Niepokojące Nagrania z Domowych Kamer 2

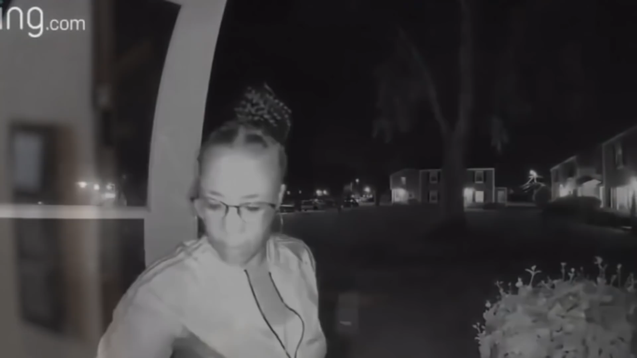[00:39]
Niestety, jak się okazało, nie była wystarczająco szybka.
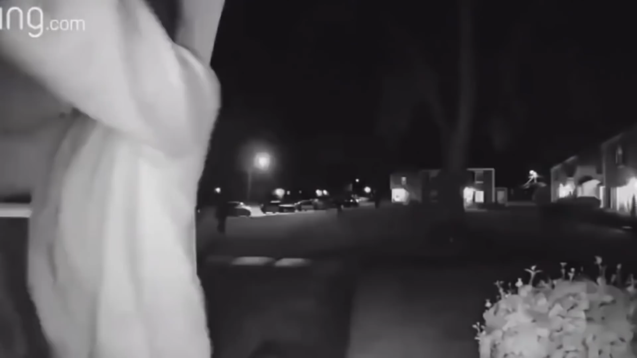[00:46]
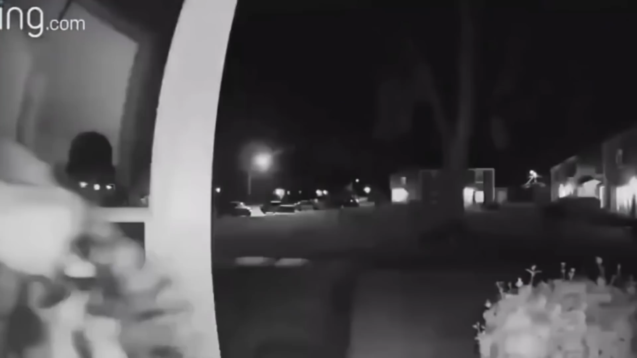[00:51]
Gdy tylko kobieta otworzyła drzwi wejściowe, w tym samym momencie szybko podbiegł do niej czarnoskóry mężczyzna. Napastnik natychmiastowo złapał zadomykające się drzwi, wyciągnął broń i zażądał od kobiety kosztowności. Na szczęście, sądząc po tym, ile trwała cała akcja, kobieta prawdopodobnie straciła jedynie portfel lub klucze od auta, a zaraz po tym napastnicy się wycofali.
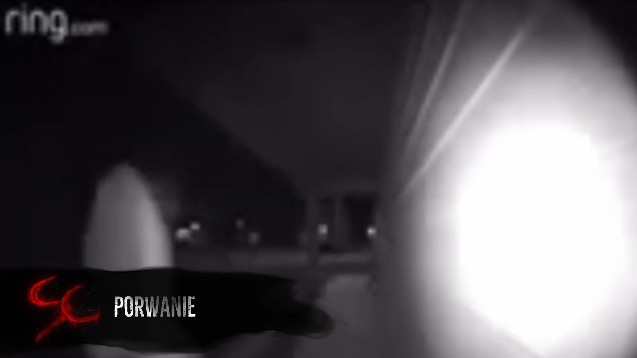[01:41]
Przydomowa kamera w środku nocy uchwyciła dobiegającą szybko do drzwi przerażoną kobietę, która rozpaczliwie zaczęła pukać do drzwi obcych ludzi.
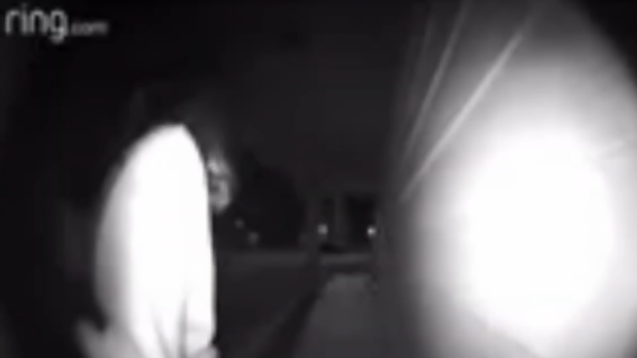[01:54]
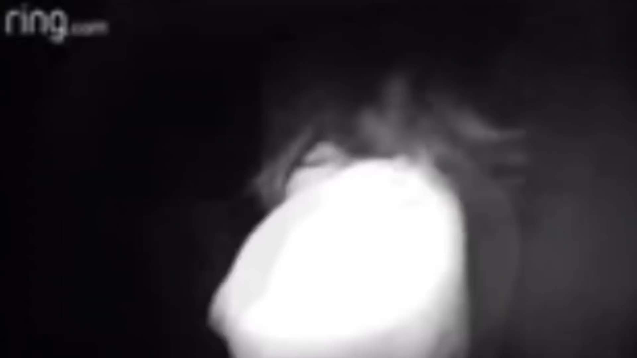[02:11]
Niestety z powodu późnej pory nikt nie udzielił kobiecie pomocy i została siłą zaprowadzona do samochodu swojego dręczyciela. Kobieta i Wiktor Kołcic, bo tak nazywa się mężczyzna, jak się okazało, byli wtedy parą.
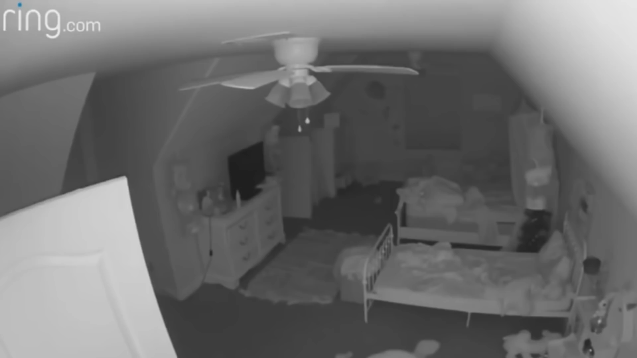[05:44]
Pewnego wieczoru w pustym pokoju zaczęły rozlegać się dziwne, nieznajome hałasy. Zaniepokojone dziecko przyszło do swojego pokoju sprawdzić, co się dzieje, jednak nie znalazło niczego nadzwyczajnego.
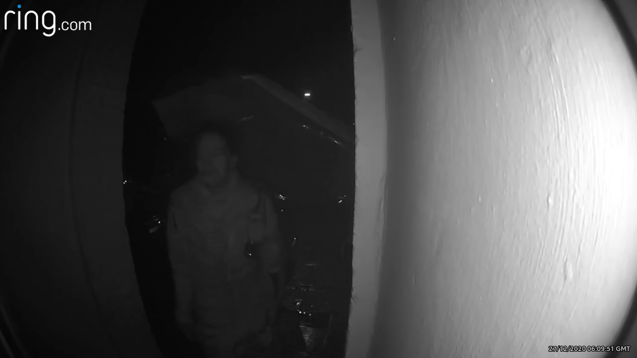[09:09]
Tym razem nie był to przebieraniec, ale dziwna kobieta, która z jakiegoś powodu stojąc z otwartymi ustami przed czyimś domem o 6 rano, starała się dostać do środka. Wątpię, że z jej strony właściciele posesji mogli spodziewać się jakiegoś zagrożenia,